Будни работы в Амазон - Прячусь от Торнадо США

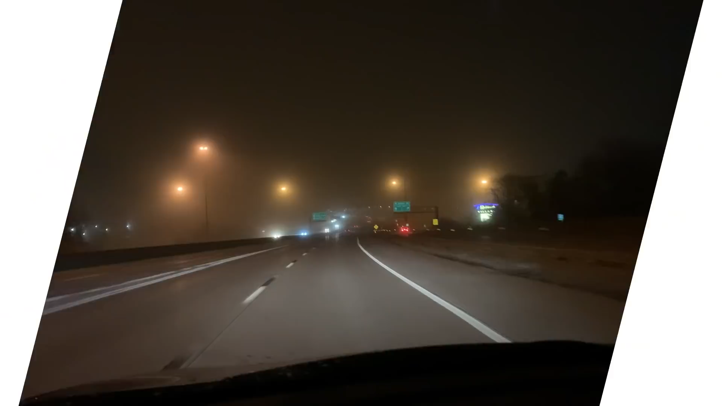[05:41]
Сейчас я еду домой. Время полвосьмого. Я смогла только сейчас освободиться. И вот видите, как будто бы туман. На самом деле это не туман. Это песчаная буря. Вот выйдешь, во рту песок, в глазах песок. Я сначала не поняла, думаю, что такое. Один раз, второй раз, думаю, где мне ветром залетело.